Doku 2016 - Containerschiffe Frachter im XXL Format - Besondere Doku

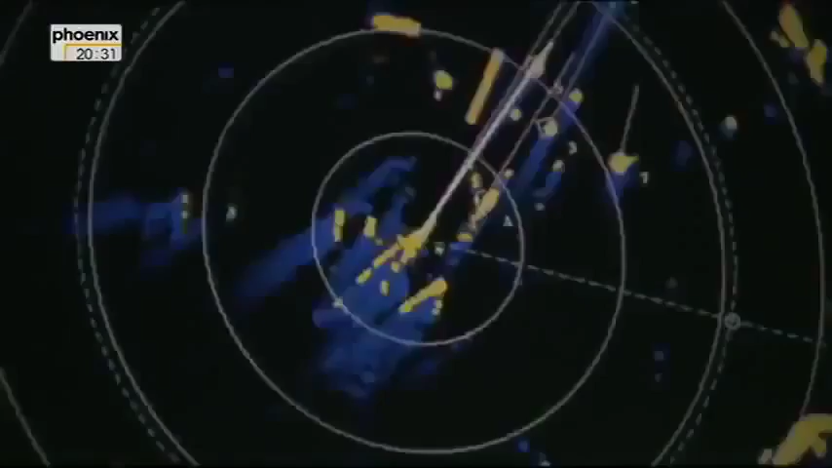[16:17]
Der hat die Pflicht, mir nicht in die Quere zu kommen.
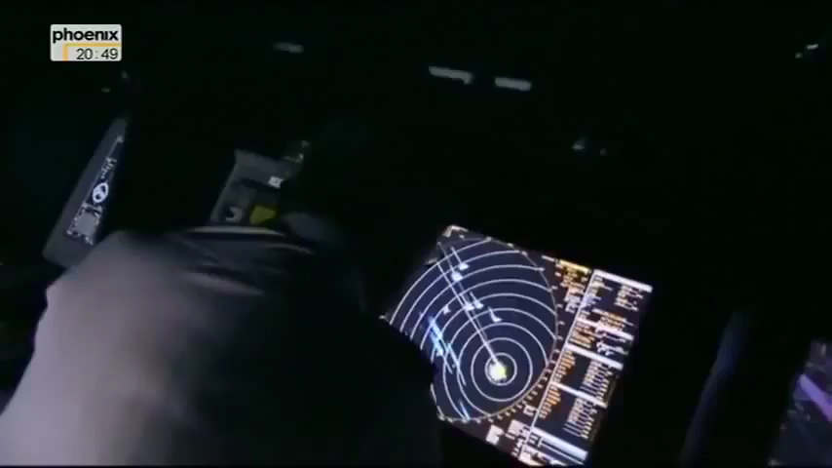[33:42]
Dritter Mart. Ich habe hier zwei verdächtige Objekte.
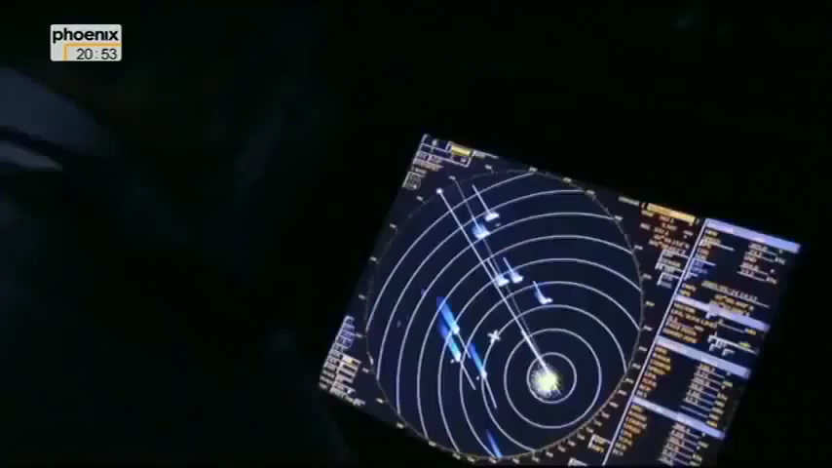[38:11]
Leitstelle und Schiffsführer können seine Position im gesamten Überwachungsgebiet verfolgen.
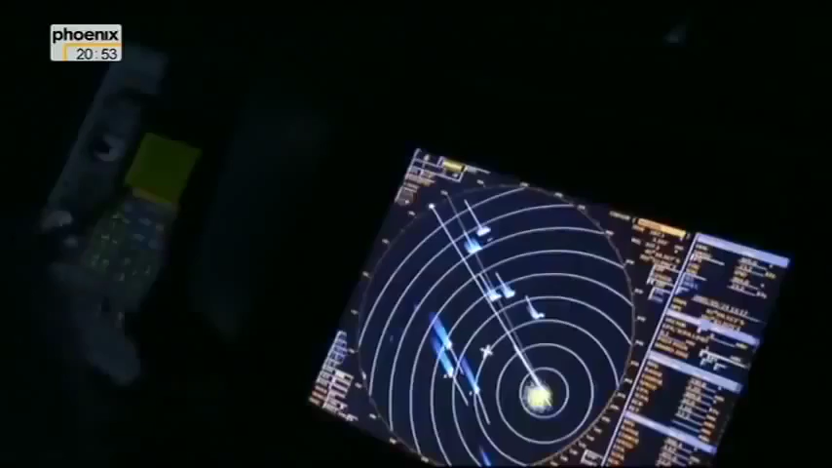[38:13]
Das Radarleitsystem ist eine große Hilfe,
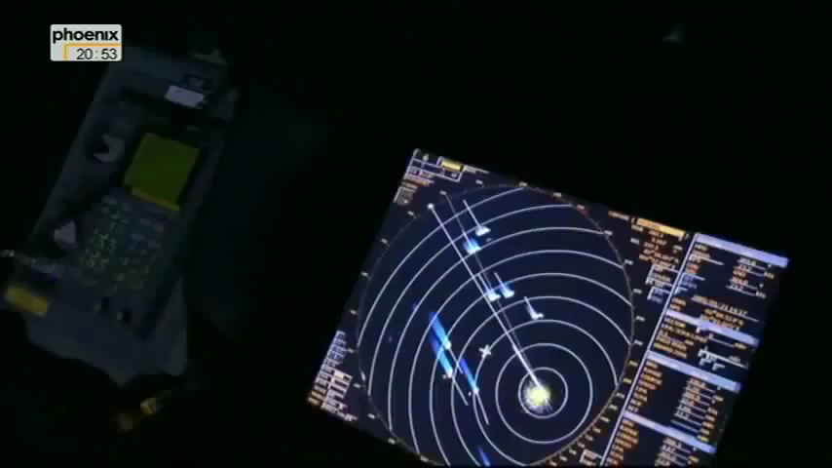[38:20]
wenn es darum geht, einen Ozeanriesen bei Nacht elegant und schnell in einen Megahafen zu navigieren.